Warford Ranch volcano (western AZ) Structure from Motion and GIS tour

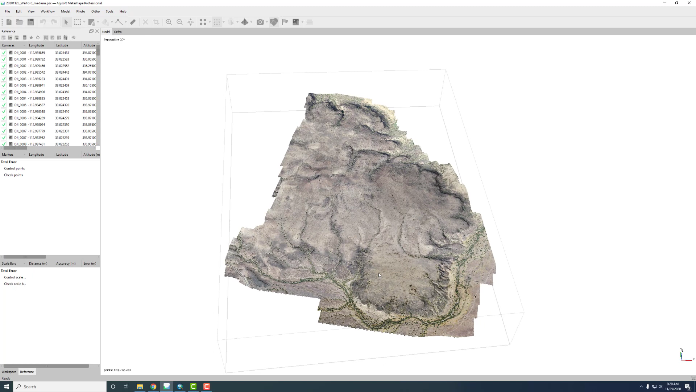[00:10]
Here's our overview of the recent mapping we did for the Warford Ranch Volcano. So here I am in the Idisoft Metashape software and let's just look through the data products and how this was done. So start with the initial product and here are the cameras.
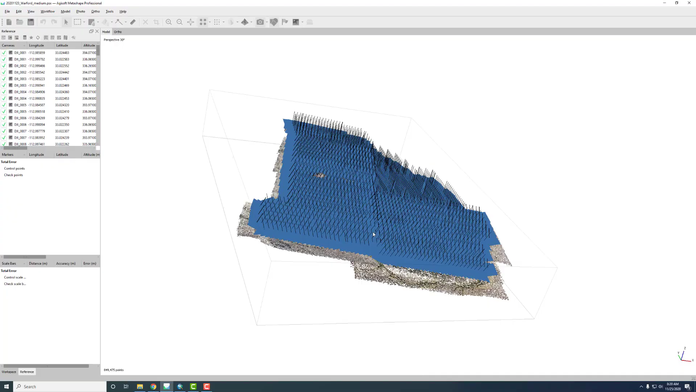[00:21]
So each one of these pictures, these blue things would be the camera focal plane that was calculated as
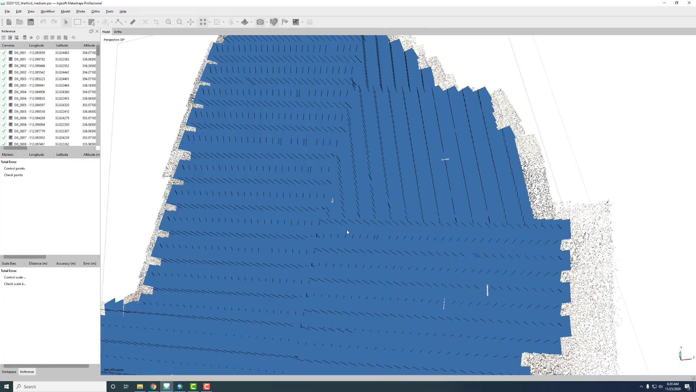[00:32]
part of the structure from motion analysis and you can see there's a, if you look over here in this pane here, you can see each one of the pictures that was used and then its latitude, longitude, and altitude which initially was defined by the GPS on the drone but then was updated in a kind of a global calculation
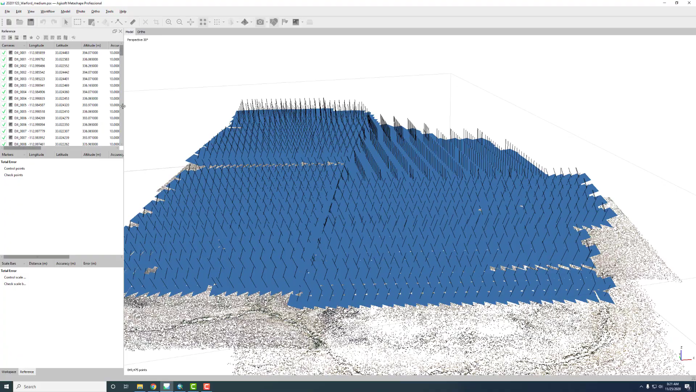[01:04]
using the structure from motion approach. So there's 1700 pictures here
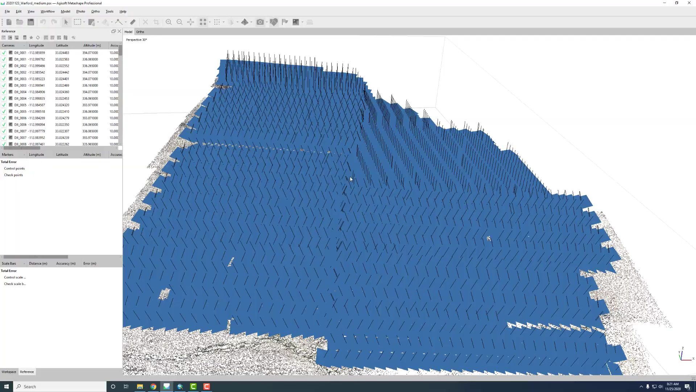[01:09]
and if we turn the cameras off so this would be the sparse cloud so these are the
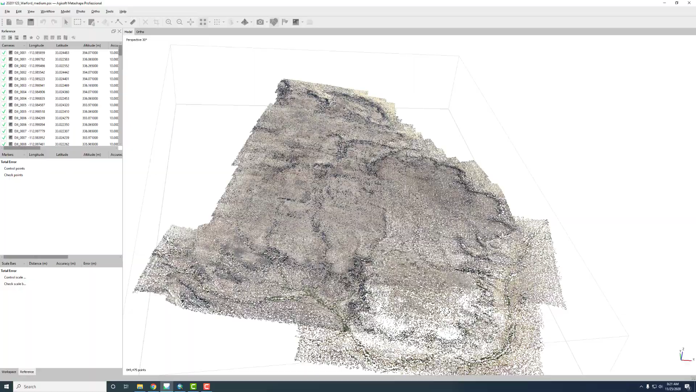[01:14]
well aligned points that are the mass points that define the photogrammetric solution.
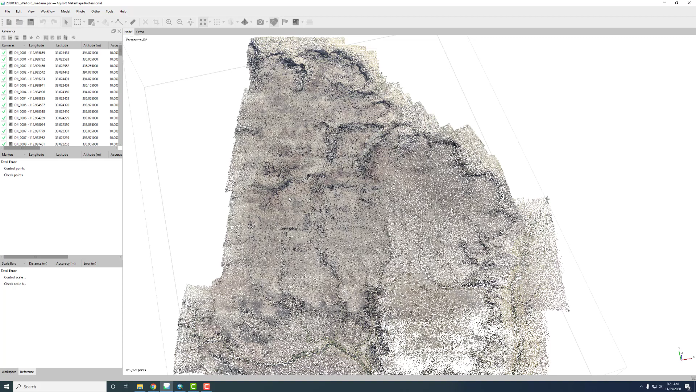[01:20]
Here's the dense cloud so this is using multi view stereo to fill in the kind of between the points of the sparse clouds. There's 123 million points here. I did one model with 500 million but this is probably adequate for our purposes.
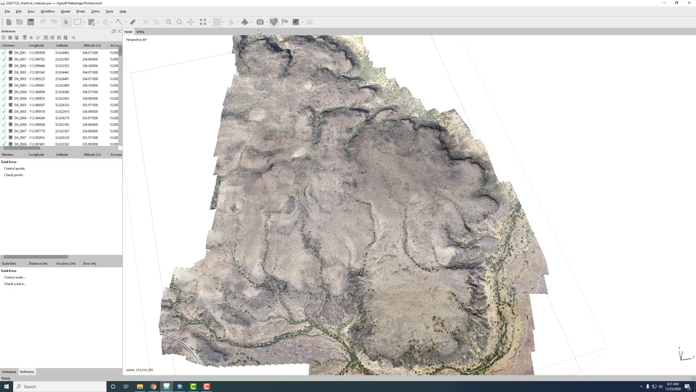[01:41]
Then the next product we can look at is the mesh.
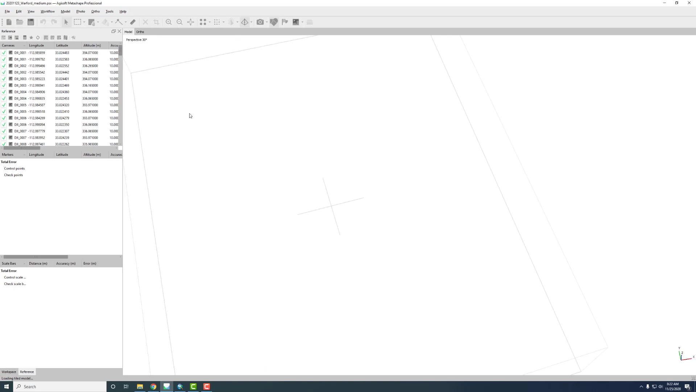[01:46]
So this is the basically all the triangles that are used to build a 3d model and
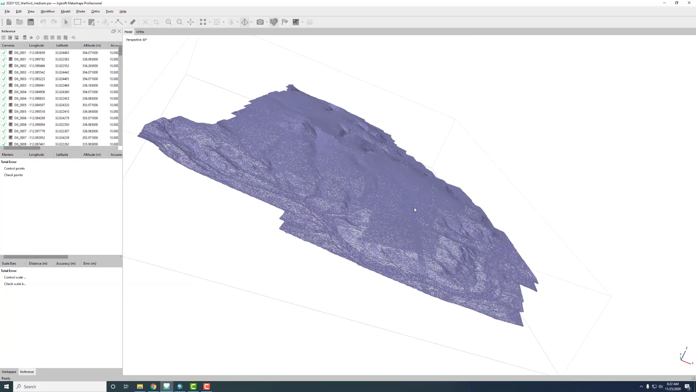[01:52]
those the cross there just shows it was done in a sort of a tiled approach and
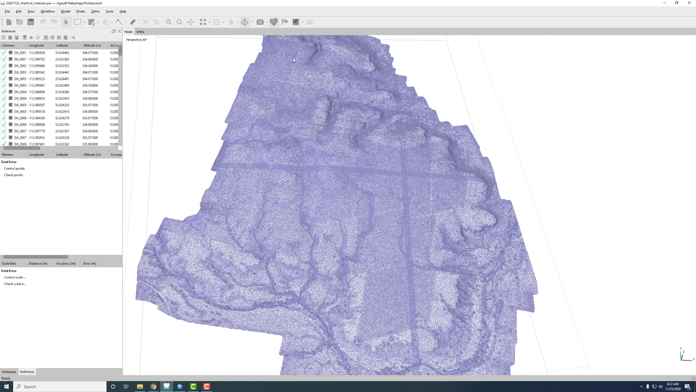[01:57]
then the kind of and and so the tiled model
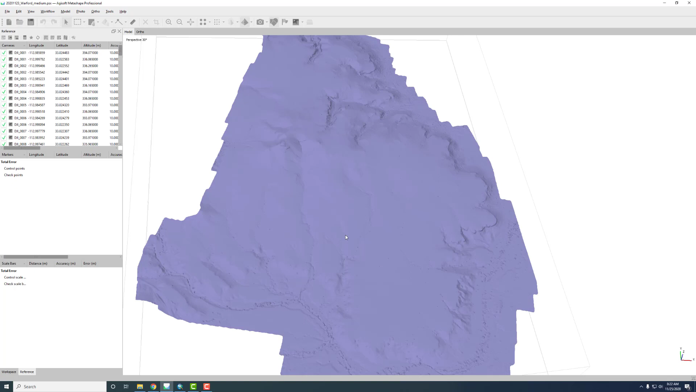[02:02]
is what's used to compute the digital elevation model and then we can look at the texture. So this is basically it's called a texture map so it's from the photos we sort of paint on to that mesh the colors of the kind of best fitting image image results from the pictures.
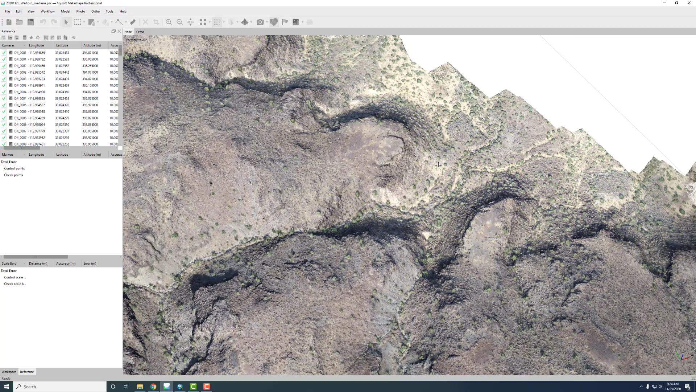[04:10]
So then we walked around and came back here is the Butterfield stagecoach line coming in from the plane up to here and then it bifurcates.
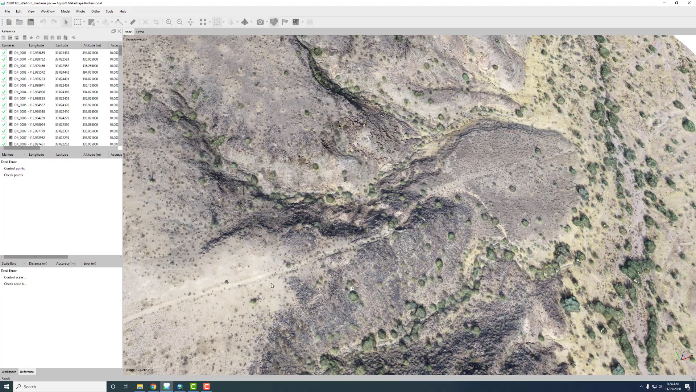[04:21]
So very impressive view of the data in 3D.
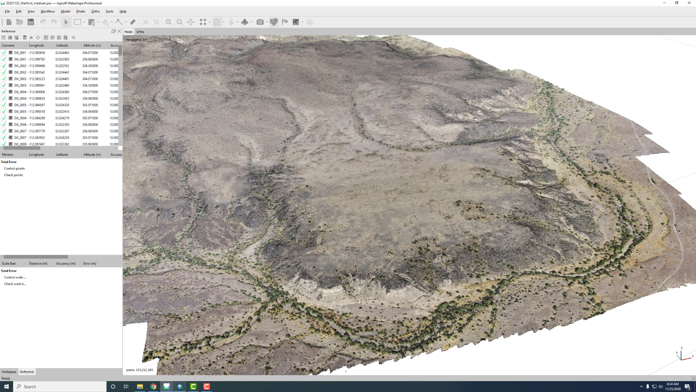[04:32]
So if we go over to arc map so now we're in in 2D and we see the main data products are shown which are the one centimeter no 10 centimeter per pixel digital elevation model which is here and then from that I
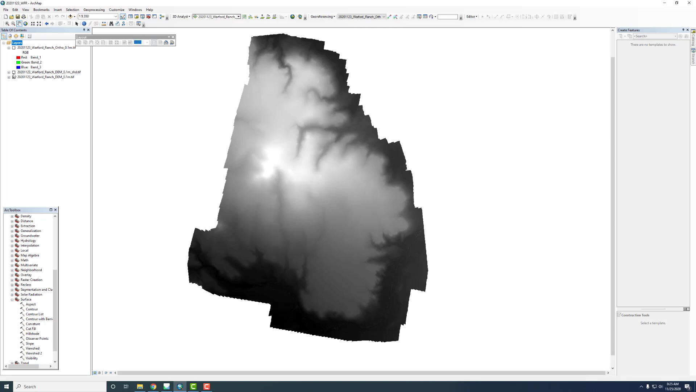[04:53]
computed hill shade which will tour and then there's a 10 centimeter per pixel ortho photo here which is a little splotchy in this view but as we zoom in
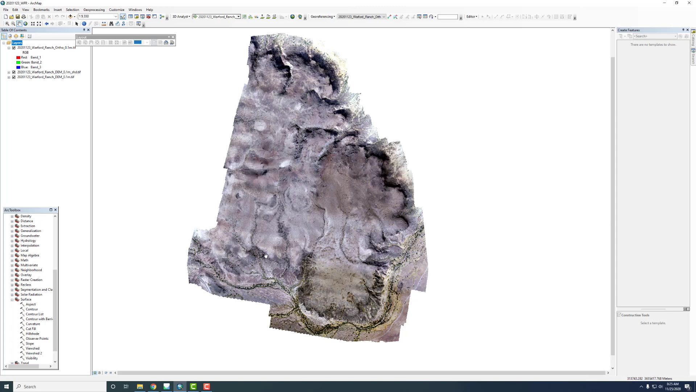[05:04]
we'll see that it's it's quite quite good color wise. So let's zoom way in and look a little bit at the resolution here.
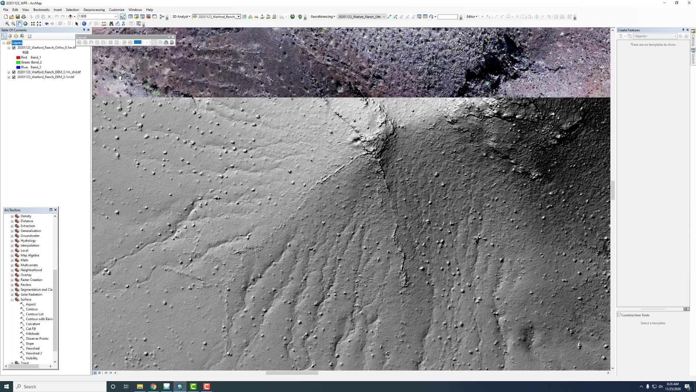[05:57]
those those dikes or fissure features including some of their their sort of discontinuous nature that little step right there and also interesting kind of curving pattern and this excavation here we hadn't